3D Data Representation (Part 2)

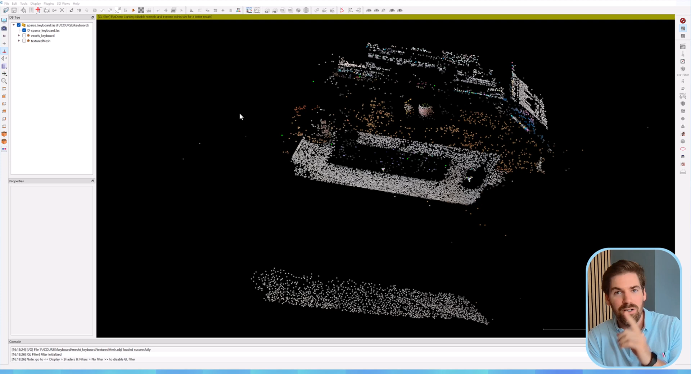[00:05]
As you can see on my screen, I open cloud compare. I will put the link just down below for you to be able to download the latest version for your specific distribution. It's open source, it's very nice.
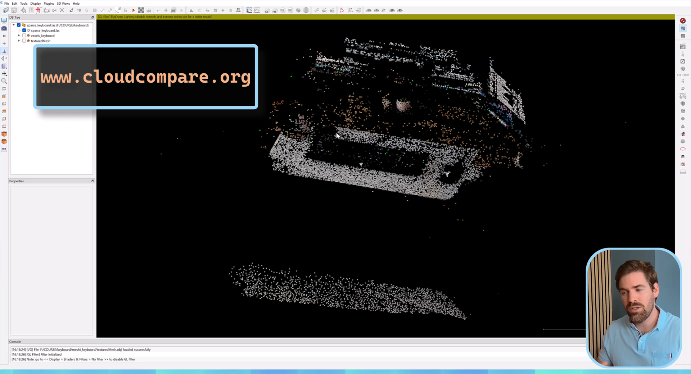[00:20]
We will detail that a bit more when we really want to build things from scratch.
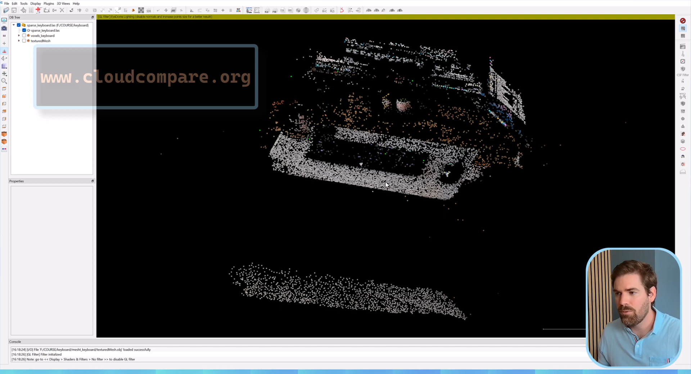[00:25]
For now, let's just see something. This is what is called a sparse point cloud. We don't have a lot of points.
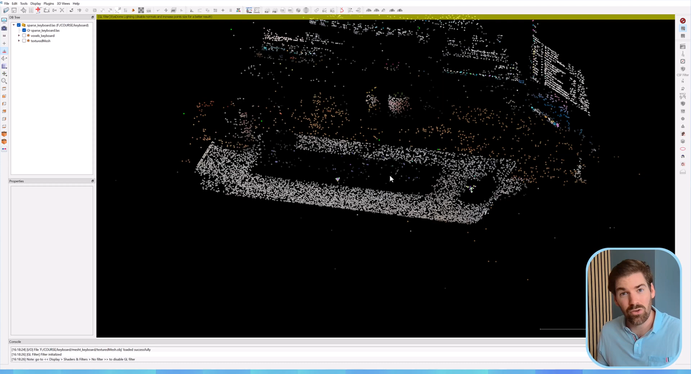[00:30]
This is a very small point cloud. Usually we have things that are much bigger.
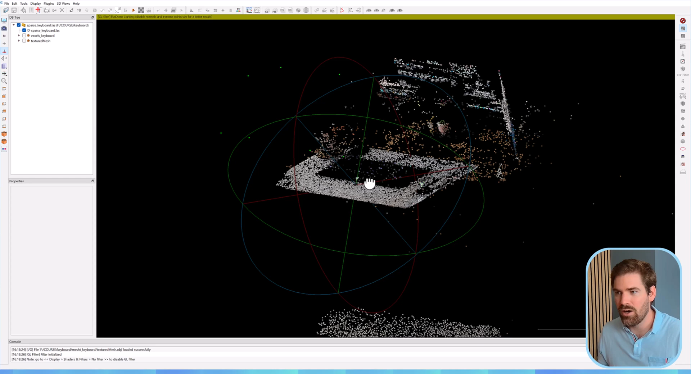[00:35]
I don't know if you can see, I will put the point a bit bigger. You have 1, 2, 3, 4, 5, 6, 7 green points and these are actually extracted from an SFM computation. These are not part of the point cloud that represent the scene but these are actually the viewpoints or the images center that were generated or taken by my camera.
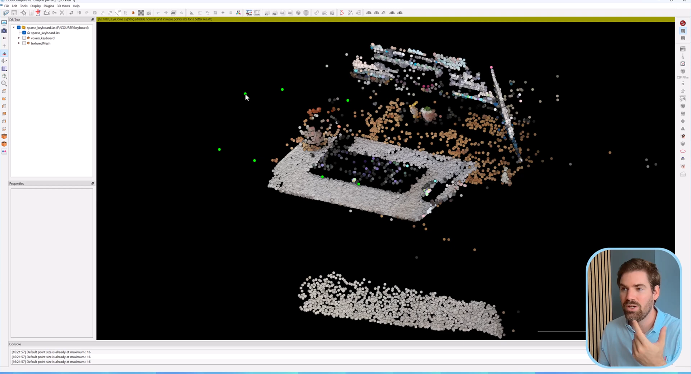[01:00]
Okay,
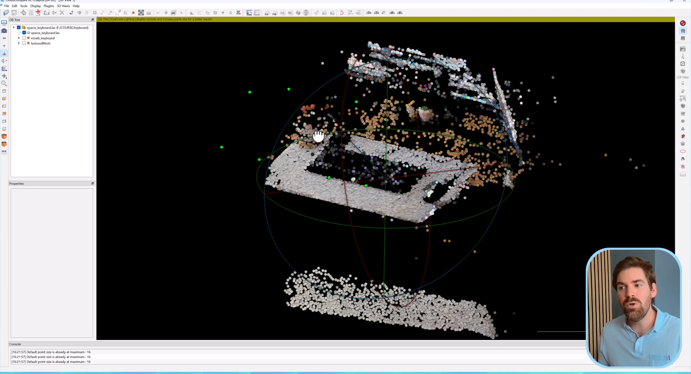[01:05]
so if I wanted to have a multi-view data set to extract the same 3D from that,
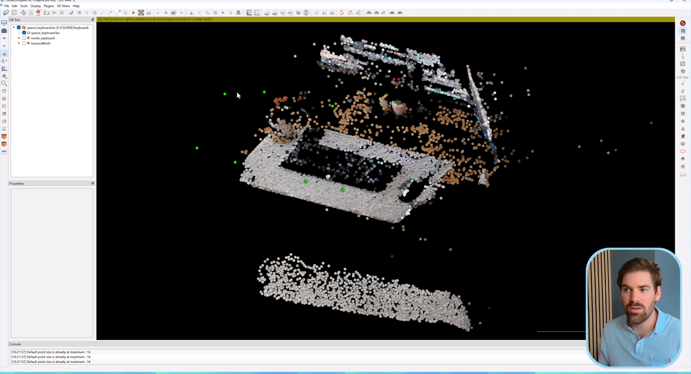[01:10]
that will be the 7 that I selected that I will show you after. So this is a point cloud. All right, now the second element that we want to check out is the mesh.
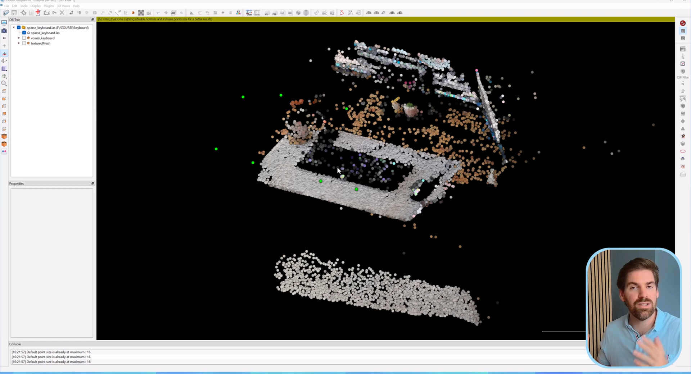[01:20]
So the mesh here you can see textured mesh. So I will open it.
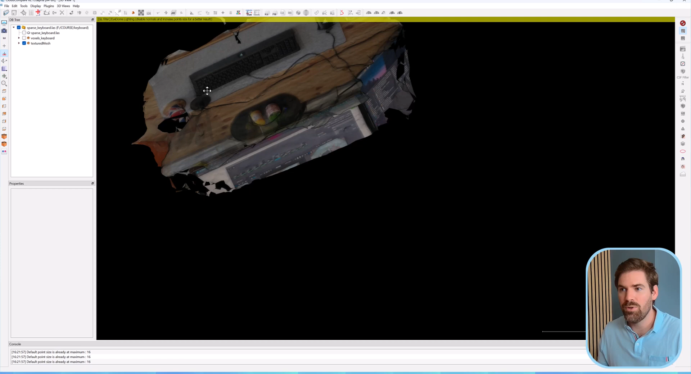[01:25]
It's not the same position. It's okay. It should be but it's not.
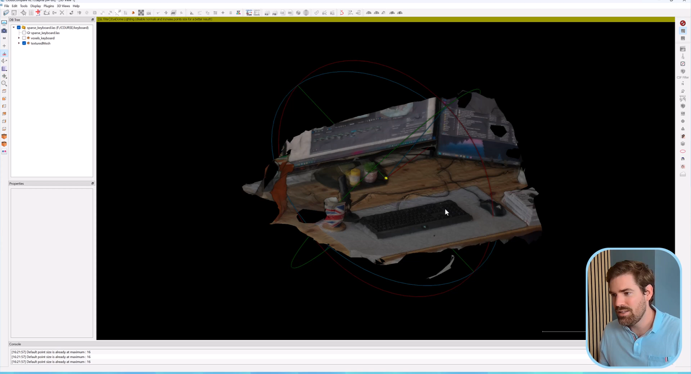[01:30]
This is a very ugly mesh. So basically this is my computer currently. You can also see the software in which I was computing this 3D mesh.
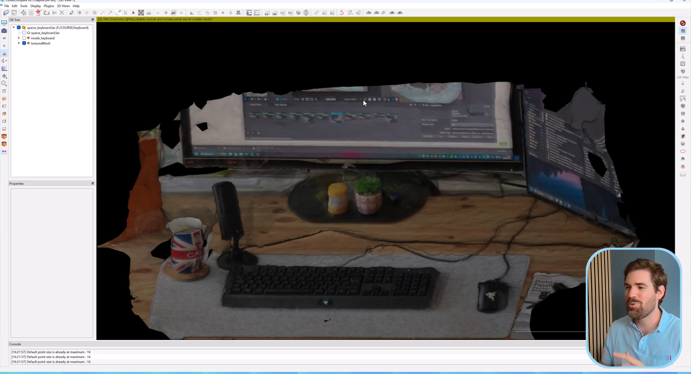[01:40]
That's funny. Let me highlight a bit more how it's structured. So I will not show the material and I will show you the wireframe.
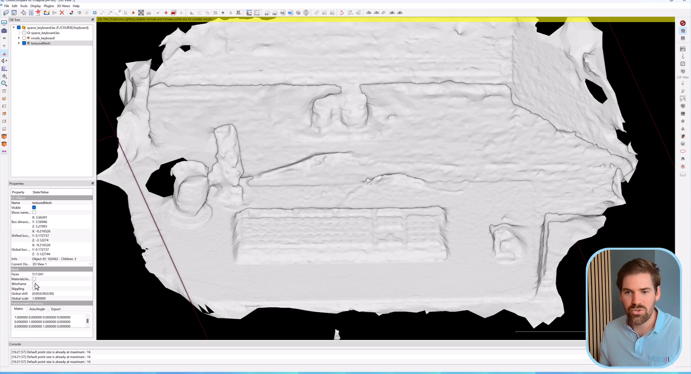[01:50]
So basically these are all the triangles that constitute the mesh. Okay, so when we pass that to a 3D deep learning,
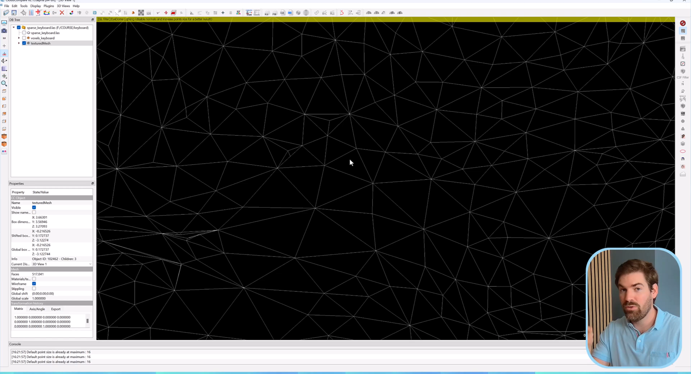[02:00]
we pass both the points and the edges in this kind of setting. And you can also pass the material on top.
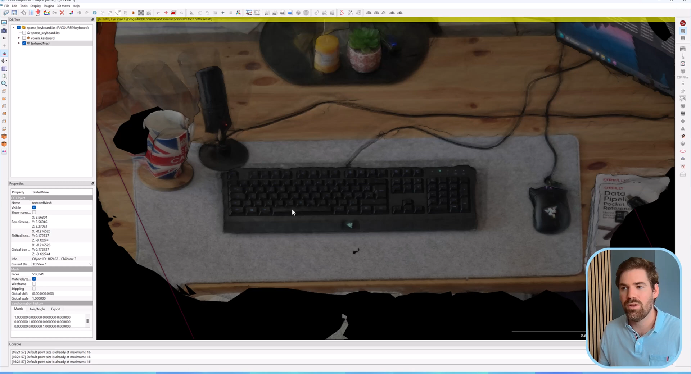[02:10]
But that is an image that has a UV map which will be able to be mapped exactly onto the mesh with some deformations. Okay, so this is the mesh.
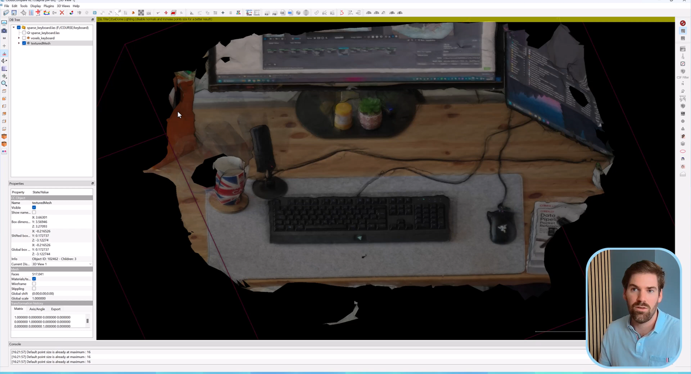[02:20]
The third element is the voxel. And the voxel, again, it's not exactly at the same place.
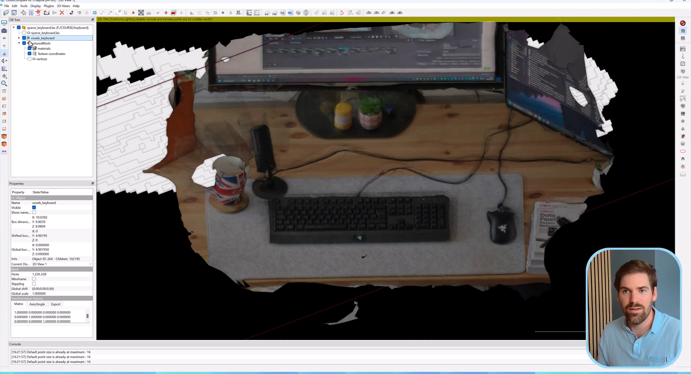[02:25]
That is okay. This is how it looks like.
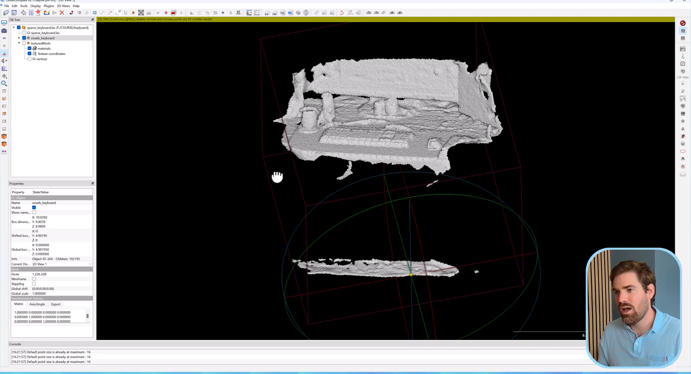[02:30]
So it's basically a bunch of cubes stacked together exactly where the points were.
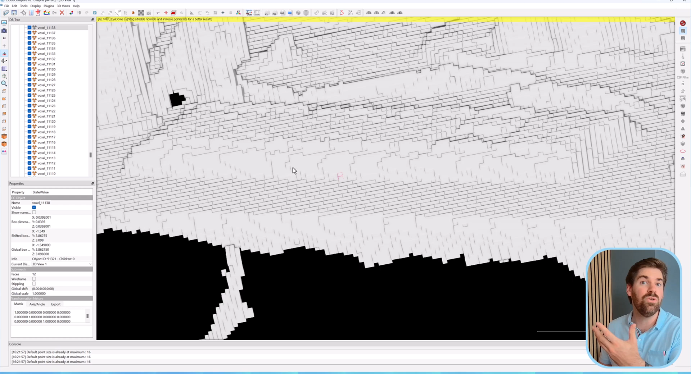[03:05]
All right, so this is the unit into the voxel data set. So there are the three data sets that are 3D driven. Then let me show you in the explorer the other data set that we have. So we talked about the multi-view data sets, the multi-view representation. This is what it looks like. So if I open this image here, this is the first view.